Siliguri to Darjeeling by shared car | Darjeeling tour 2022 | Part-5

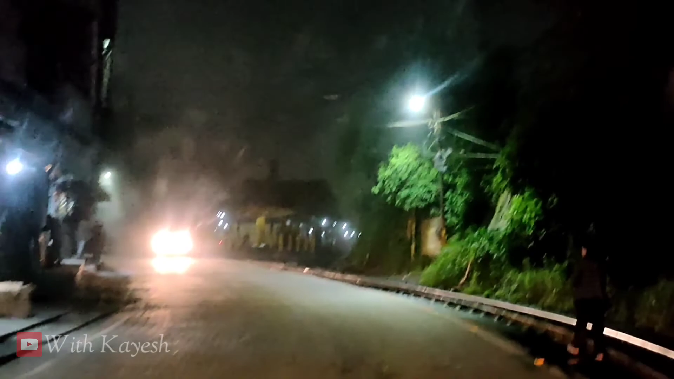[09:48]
এটা হচ্ছে ঘুম স্টেশন, যেটা বর্তমান এশিয়া মহাদেশের মধ্যে দ্বিতীয়, আর প্রথম মনে হয় তত সম্ভব এখন কোথায় ভুলে গেছে।